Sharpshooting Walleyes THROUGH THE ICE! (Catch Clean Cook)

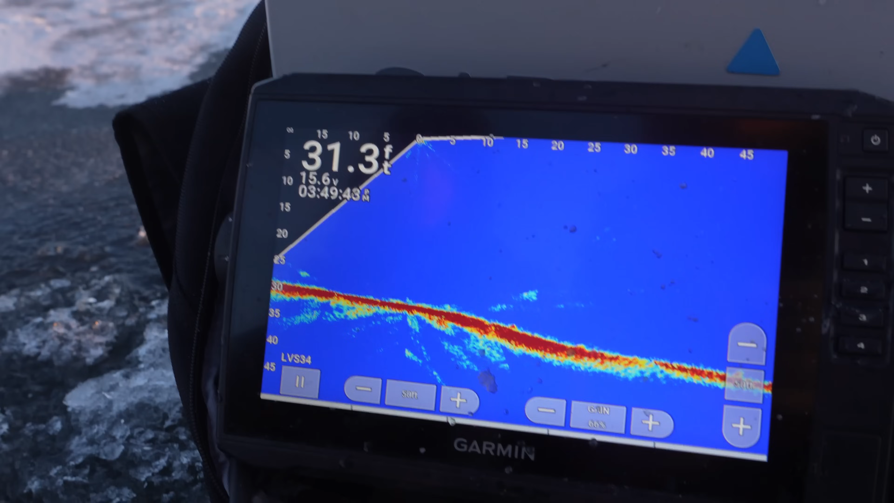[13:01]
On screen: depth 31.3 ft
Yep. There was two of them on bottom.
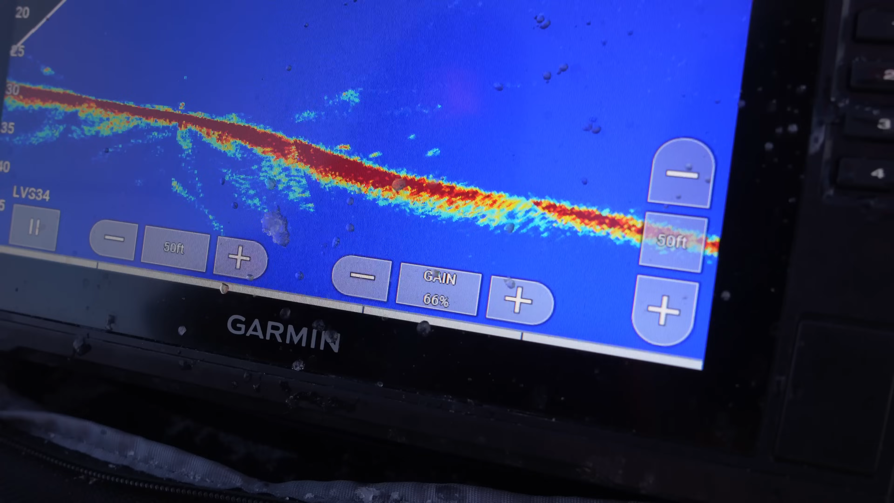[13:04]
Oh, there's three of them on you, Ben. Oh, boy. I'm coming to the hole. Are they on me?
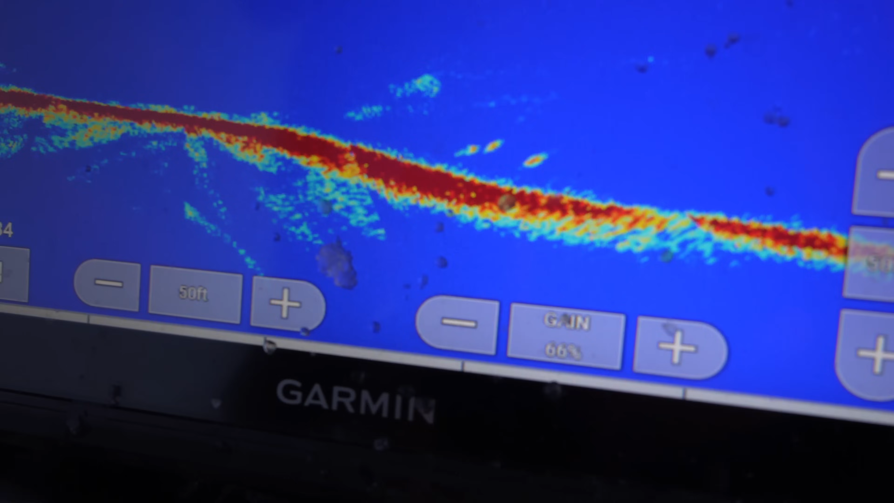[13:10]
Yeah, they're all just right there. Are they raising? Yep, they're coming up. One's coming. Ow! Sarah, you're gonna turn. Ow! This one's little. Ben, I gotta get in one of Ben's holes.
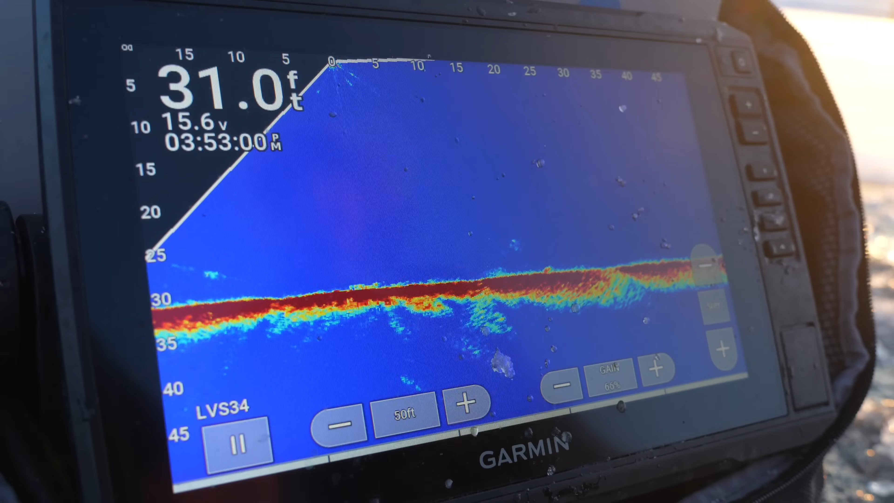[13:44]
On screen: depth 31.0 ft
Oh, we got one. Okay, get down there, Dan. I'm good! You're dropping right on one. Lower. Get down there. Keep lower. Going. Keep going. Keep going. Don't hit him. Don't hit him. Right, oh. All right, lift. Lift. You're not coming for it. Slow down a little bit. Oh, Dan, you got one coming.
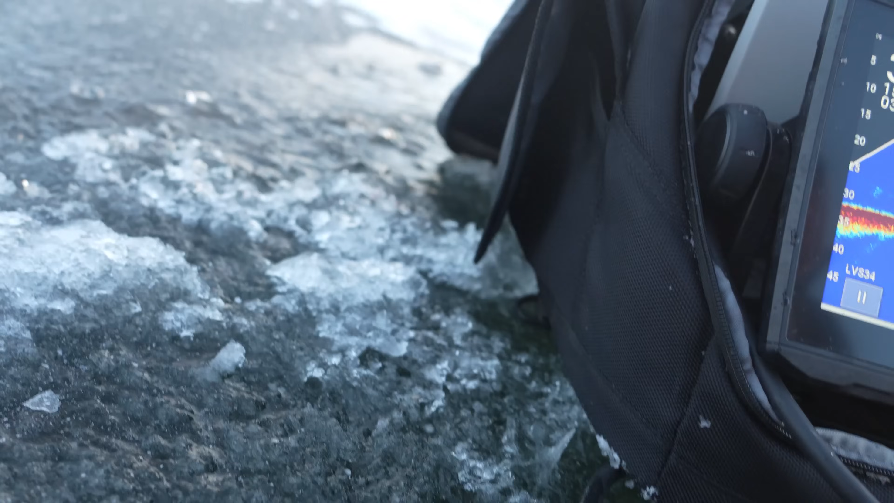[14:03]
He's going to smoke you.
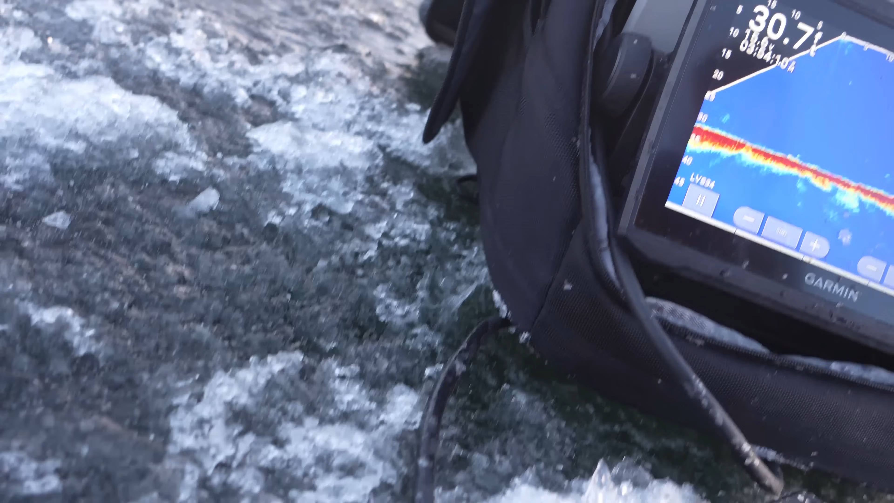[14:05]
Yep. He's right on you. Okay, slow down a little.
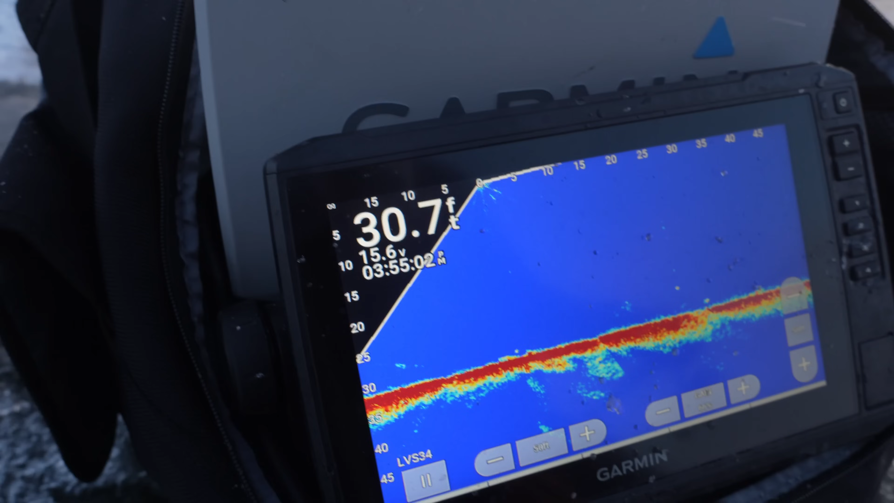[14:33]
On screen: depth 30.7 ft
One's on you. Oh, look at this one. Go up. For me. Look at this big one. This is a big one. Is he coming up with me?
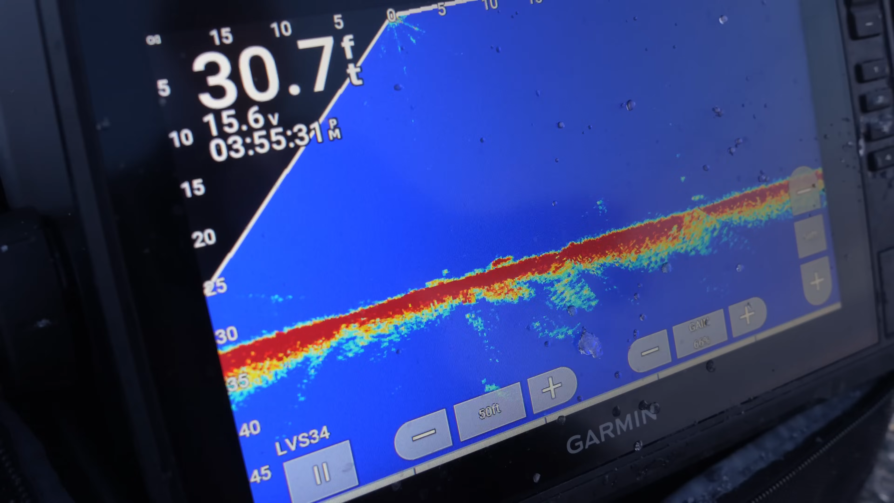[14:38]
On screen: depth 30.7 ft
This is a big one on me. Still coming? Slow down a little. Oh, okay, here we go, here we go. Right below you a little bit. He's on you. Now
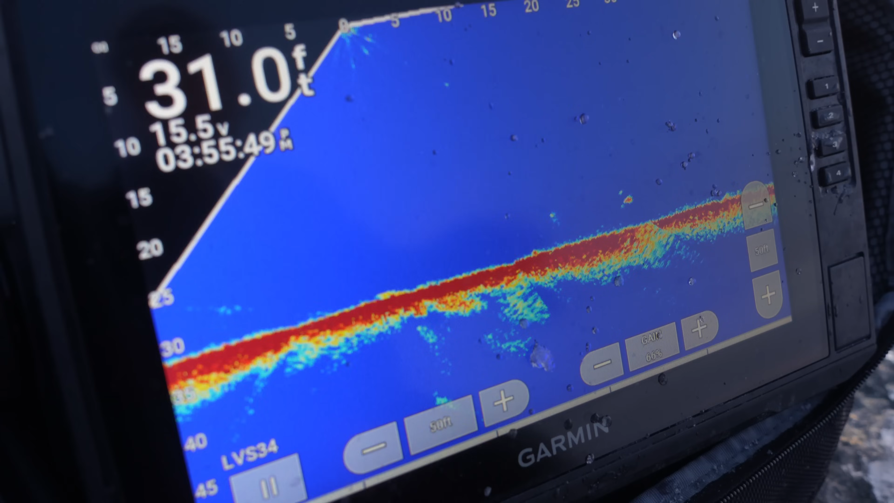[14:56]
On screen: depth 31.0 ft
Ooh, dang, that's a big one. Better, at least. Ooh, he's right there. Oh, there you go.
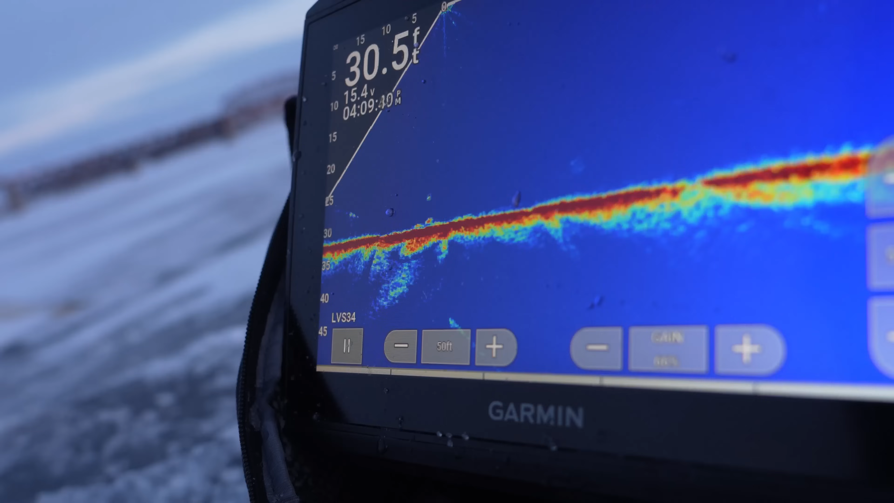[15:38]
On screen: depth 30.5 ft
There's one on me, Ben. Yeah, he's still there. Can you see me? Yep. I got one. He's coming that way. Sorry, I got a fish. Is he coming?
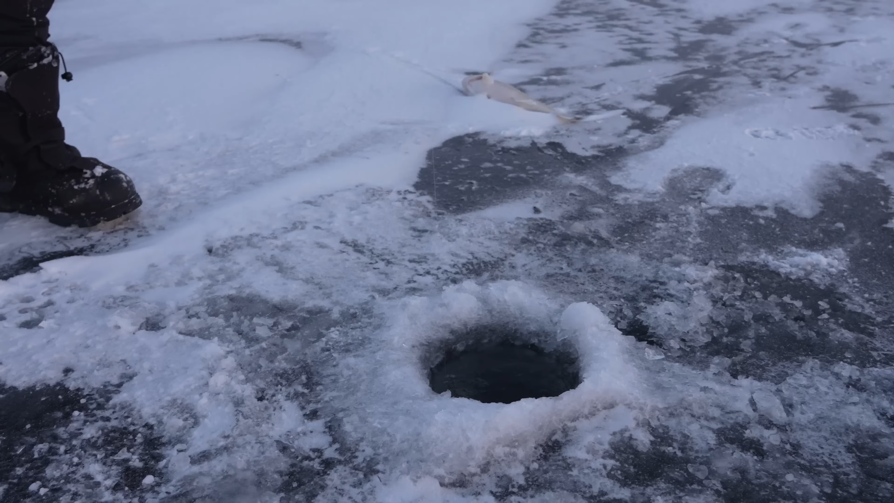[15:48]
No. Yeah, he's coming up.
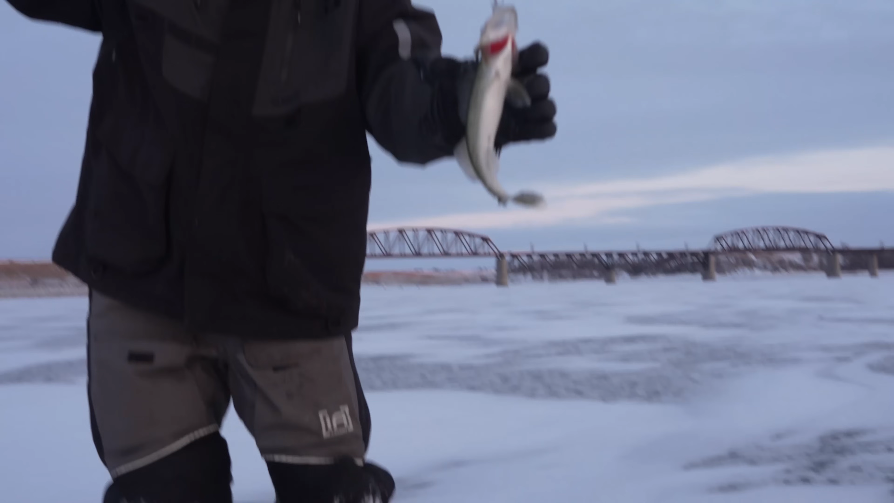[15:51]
Oh, another hammer for me. Are they chasing?
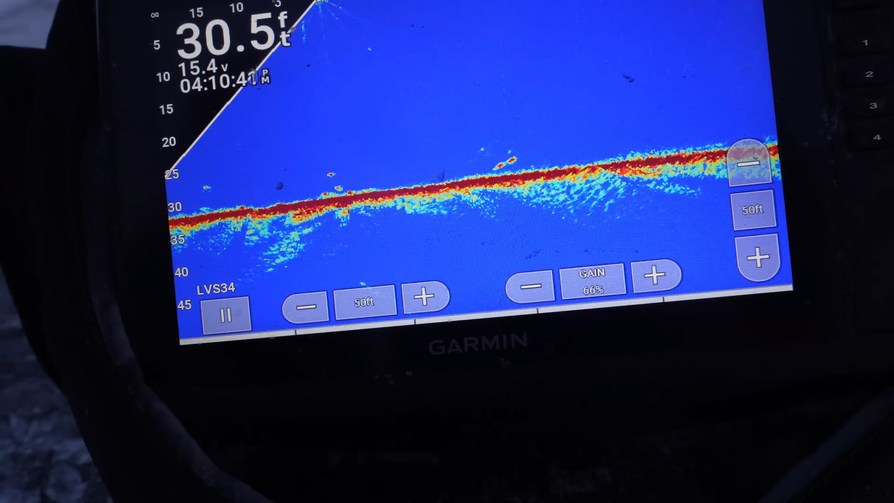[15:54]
On screen: depth 30.5 ft
Yep, both of them. One's on you, on you, on you. Did you get him? Yeah.
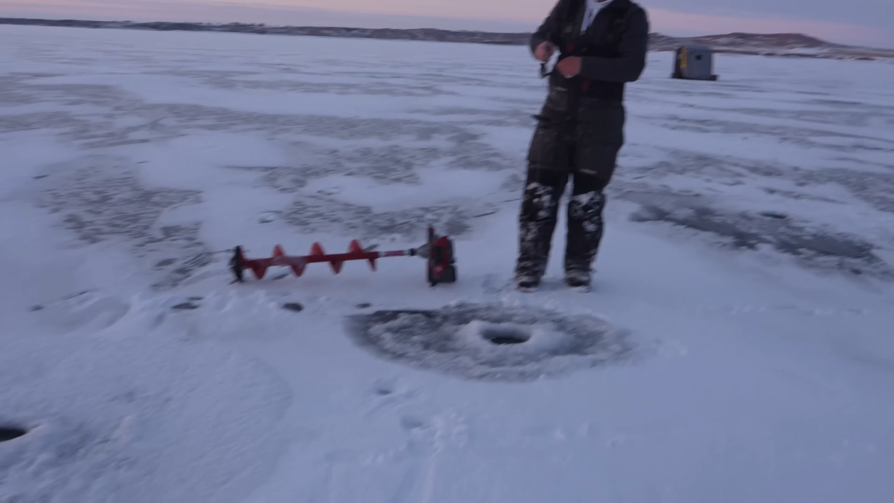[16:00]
Just a little guy. He looks big. Dane, I think I turned my socks off.
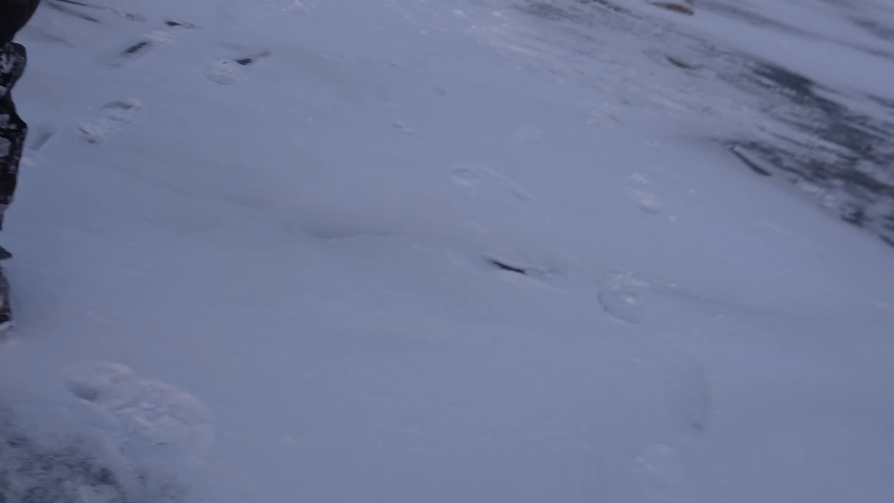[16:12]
Oh, he ain't very little.
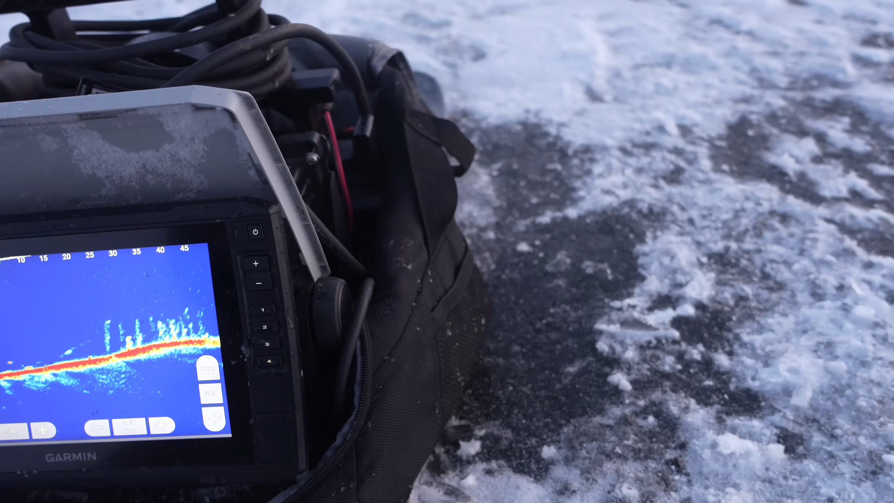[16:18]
Oh. See, here's one, here's one, here's one, here's one. Here's one.